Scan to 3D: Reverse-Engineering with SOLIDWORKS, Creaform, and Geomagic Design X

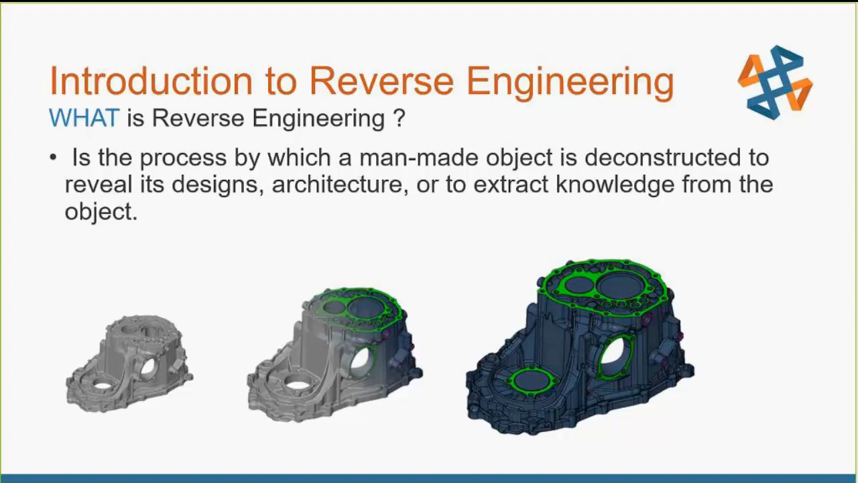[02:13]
Nowadays, we don't quite use the same methods as the Greeks use, but we focus on similar methods to actually extracting information, and one of the more common tools used today is 3D scanning for reverse engineering, and specific reverse engineering software. So here's an example of what reverse engineering would look like with a 3D scanner. On your left-hand side of the screen, you'll see a scan, and on your right-hand side, you will see the parametric model recreated from that scan. Now the right-hand side is something that you guys are probably normal to seeing.
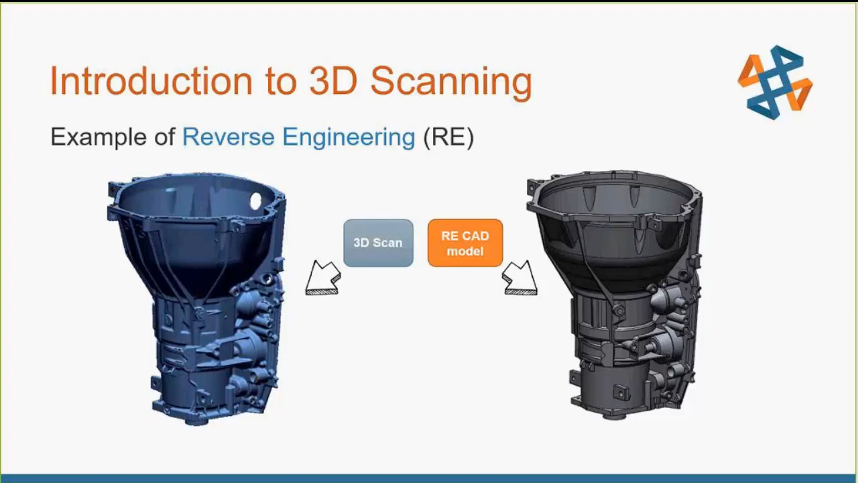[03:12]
Now that doesn't have any parametric data behind it. I can't grab measurements off of it. I can't change that file type. Okay, so we need to get it over into a file type that represents something a little bit more what you see on the right. Now, why do engineers use reverse engineering?
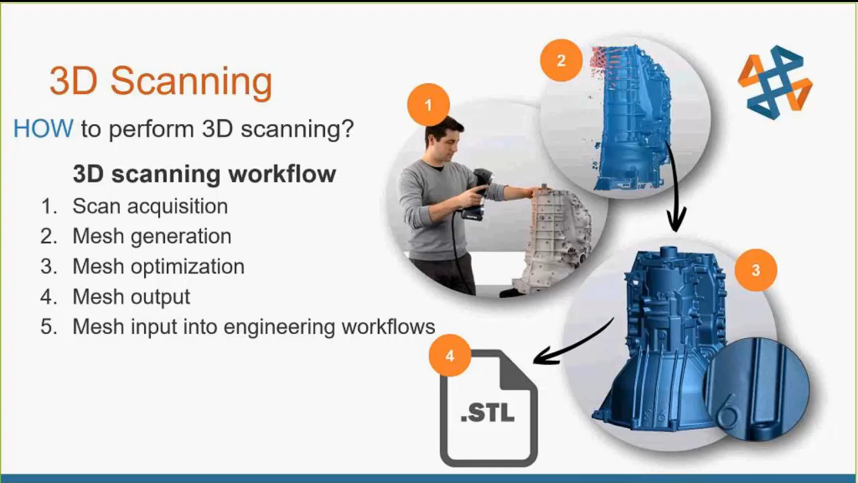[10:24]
but it also optimizes that mesh so our surfaces represent the least amount of error or the smoothest possible crisp surfaces that we have that represent our physical part. Then we output that mesh STL into a reverse engineering software and we begin our reverse engineering process. And again, the project I'm going to demonstrate for you guys today, we're going to go ahead and reverse engineer this water bottle you see over on the left.